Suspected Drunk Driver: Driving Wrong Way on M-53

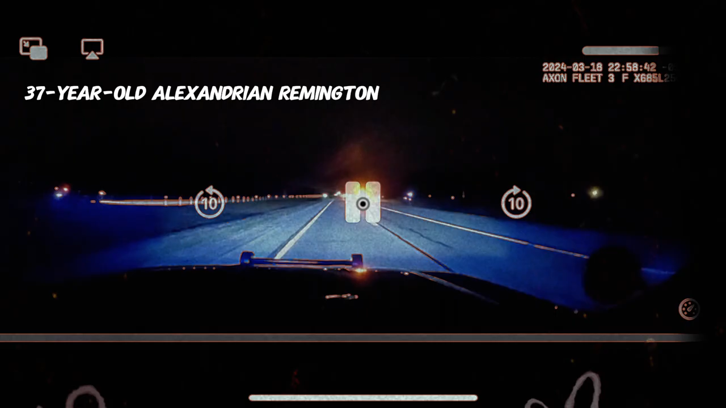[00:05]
A Macomb County woman is facing charges after allegedly driving drunk and driving the wrong way on the freeway.
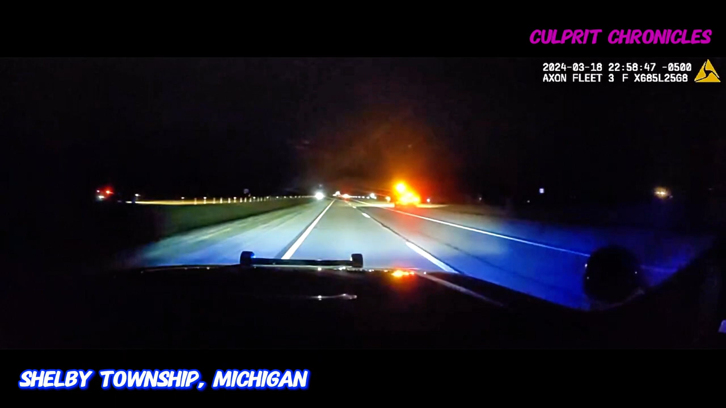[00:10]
The incident happened on Monday, March 18, just before midnight.